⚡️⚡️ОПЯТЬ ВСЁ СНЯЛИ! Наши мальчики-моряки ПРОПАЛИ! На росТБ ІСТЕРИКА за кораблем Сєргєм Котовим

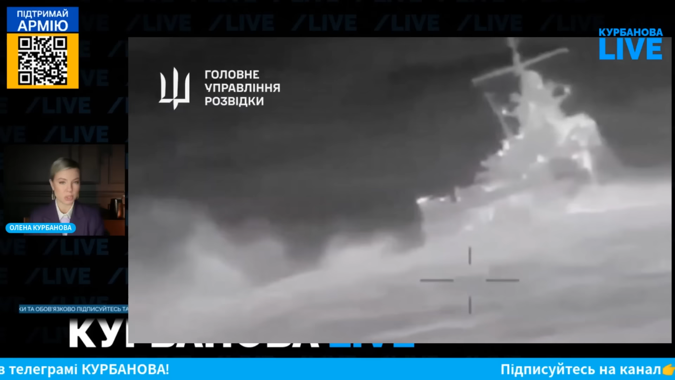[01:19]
Внаслідок удару українськими морськими безпілотниками сьогодні вночі було уражено російський патрульний корабель Сергій Котов. За цим всім, як і завжди, стоїть Гур, Кирил Буданов, ну і всі-всі, хто дотичен до того, хто створює безпілотники,
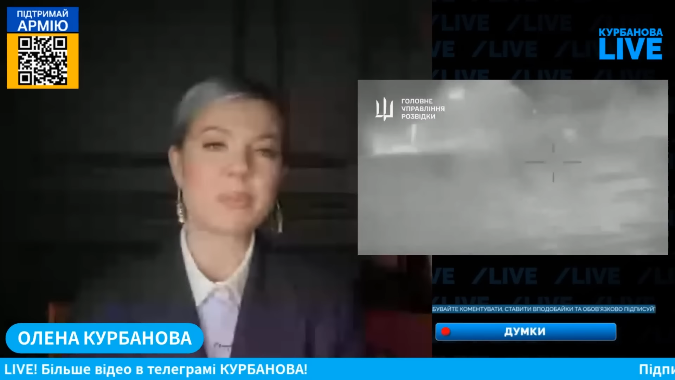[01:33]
хто їх запускає, ну і хто, звісно, розробляє всі ці спецоперації. Росіяни на випередки почали, як завжди, розповідати про те, що втрат нет, екіпаж уцелел і все не так однозначно. Хоча ми вже згодом почули, побачили, отримали безліч свідчень про те, що ні, насправді все було абсолютно однозначно. Навіть є в нас і перехоплення, розмови із одного із корабликів, де всі начальники були в паніці, бо Кабзон кличе, вони намагалися щось зробити.